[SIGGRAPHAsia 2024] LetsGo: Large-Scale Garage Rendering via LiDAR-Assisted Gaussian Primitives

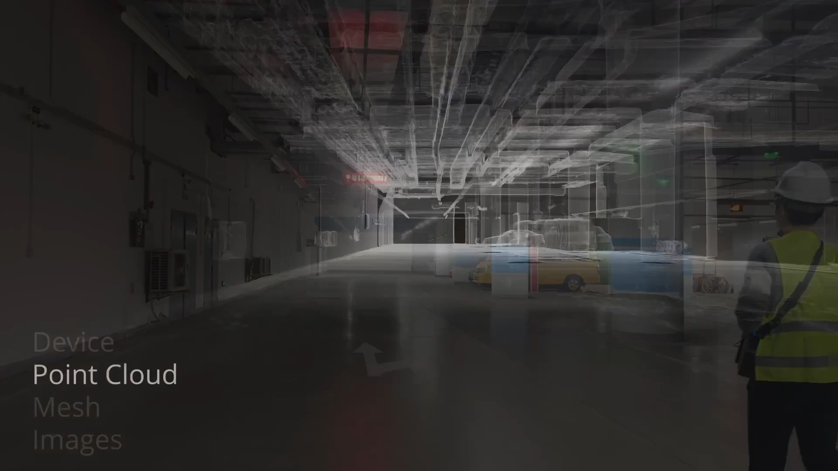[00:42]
Our Garage World dataset captures the intricate details of eight large-scale garages.
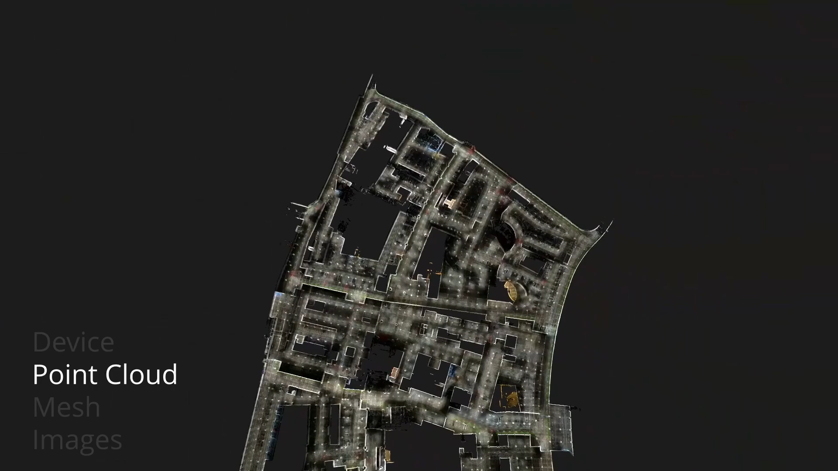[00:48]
This includes point clouds, meshes, colored fisheye images, and their corresponding parameters.
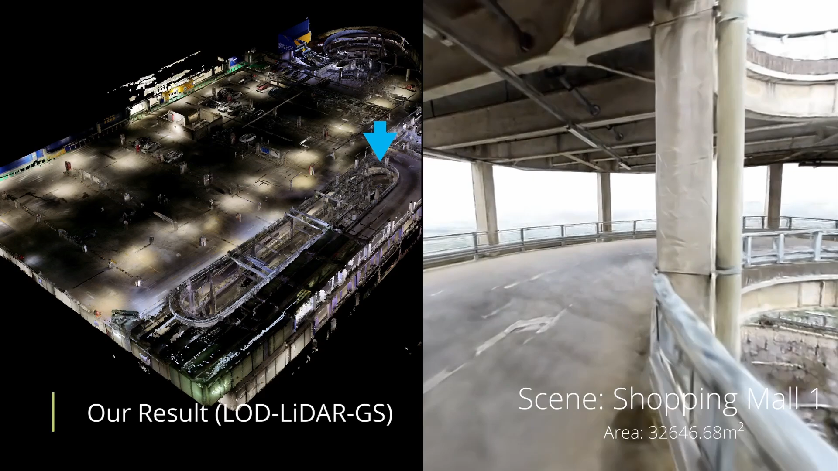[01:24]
including underground garages, outdoor parking, and indoor garages with multiple floors.
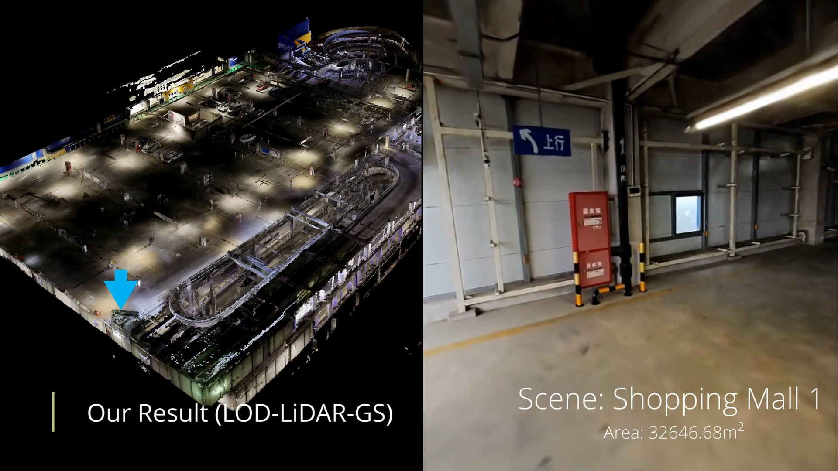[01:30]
The colored point clouds serve as the initialization for gaussians.
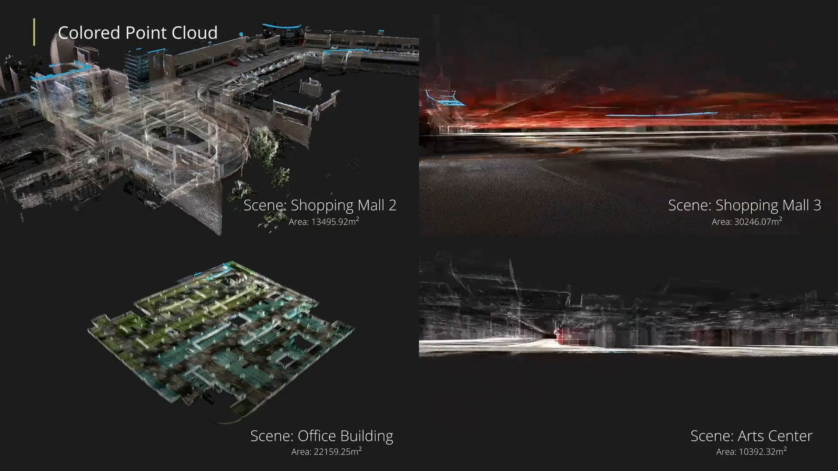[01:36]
By using these collected colored point clouds as Gaussian initialization and geometry proxy,
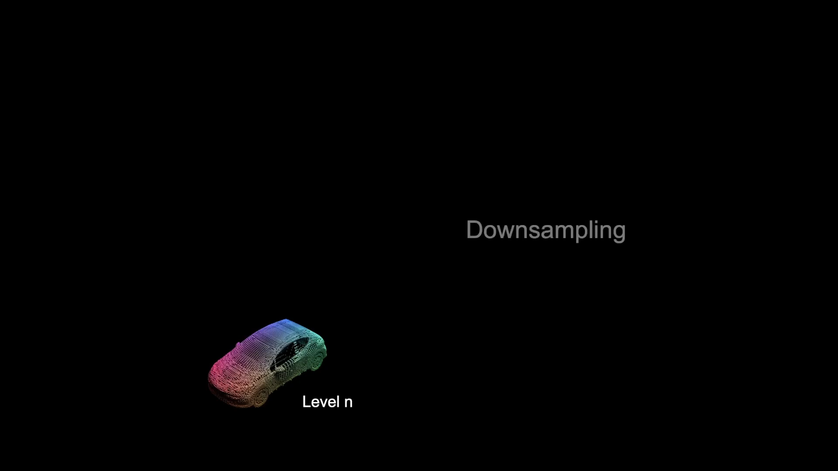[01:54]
to initialize Gaussian models at different levels.